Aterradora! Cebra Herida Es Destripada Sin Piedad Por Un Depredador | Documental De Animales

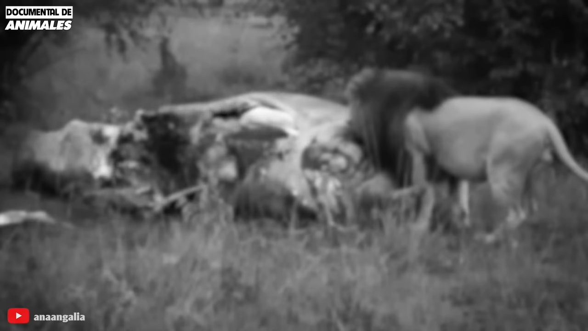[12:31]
Pero murieron antes de encontrar un pozo de agua. El cadáver se había descompuesto y los animales se habían comido la mitad, descubiertos bastante por los leones. Los depredadores estaban un poco aprensivos, pero decidieron hacer esta comida de todos modos.
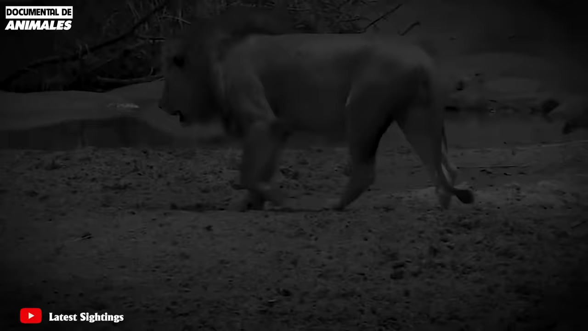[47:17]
Incluso el león está indefenso ante el brutal ataque del propio hipopótamo.
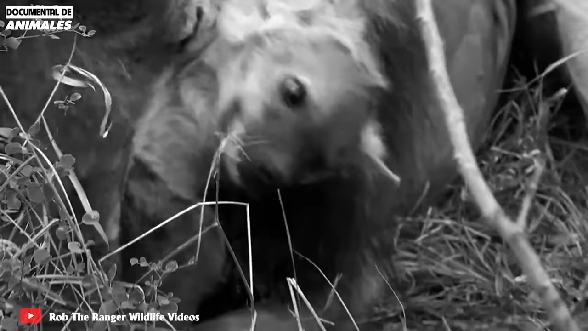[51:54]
Ante el brutal ataque de los leones machos, las hienas no tuvieron más remedio que huir.
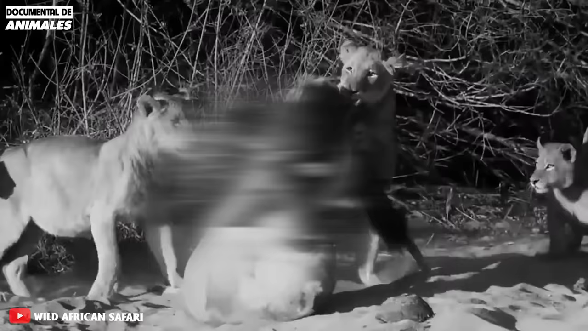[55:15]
¿Qué otros depredadores deben desconfiar de ellos? Los leones y las hienas son enemigos naturales que comparten gran parte del mismo rango en todo el África subsahariana.
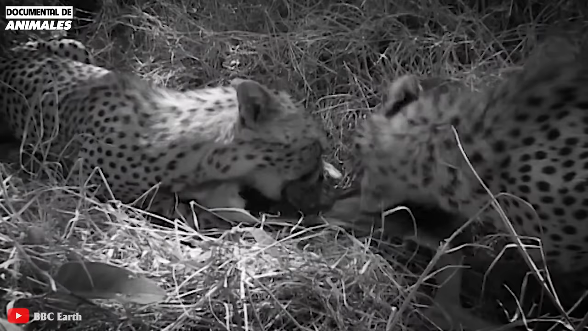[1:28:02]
Apareció un guepardo y el chacal de lomo negro. Bobby se apoderó de la madre y luego la mató.